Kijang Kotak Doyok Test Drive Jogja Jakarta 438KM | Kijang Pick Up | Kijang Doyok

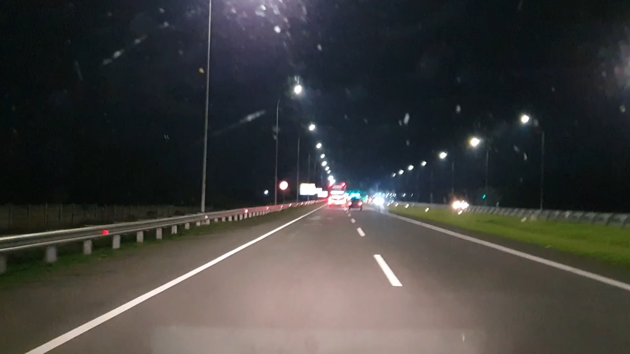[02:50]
Aduh Ini betul waktu Perjalanan yang panjang Ada kesabaran Karena kita maksimal Speednya 80 km per jam Sedangkan yang lain Maksim Bus Bus Bus Bismillahirrahmanirrahim Kita masuk Di gerbang Tolong Aduh Seluruh
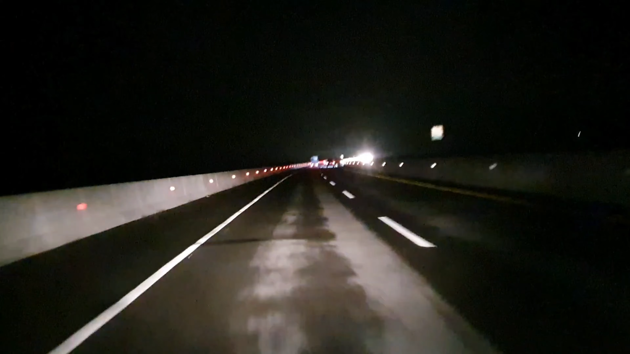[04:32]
Gilat-gilat Seluruh Seluruh Seluruh Seluruh Ini Hampir mau Menyampe Kota Semarang Dan Ternyata Bener Kita masuk Ke Kawasan Tinggir Salatiga Dibuyur Dibuyur Hujan Ya Agak sedikit Gerimis Cuman Saya harus Hati-hati Karena Sistem pengoriman Kikodo ini Masih promol
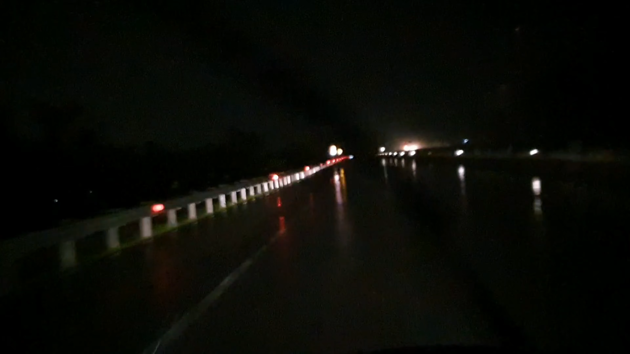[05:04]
Pat-patnya Jadi takutnya Sulit Jadi saya Mendingan Pelan-pelan aja Bismillahirrahmanirrahim Alhamdulillahirrahmanirrahim Alhamdulillahirrahmanirrahim
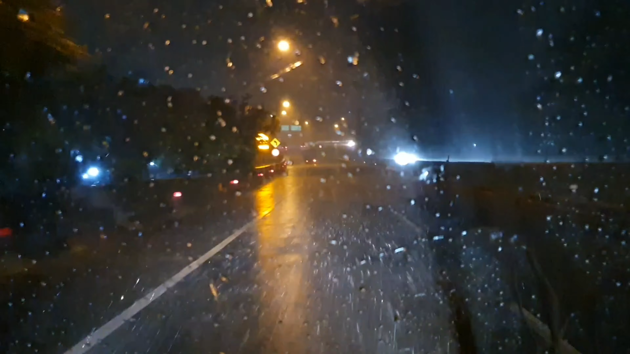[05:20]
Alhamdulillahirrahmanirrahim Oke kita masuk di alam ke Jakarta Dari Kota Semarang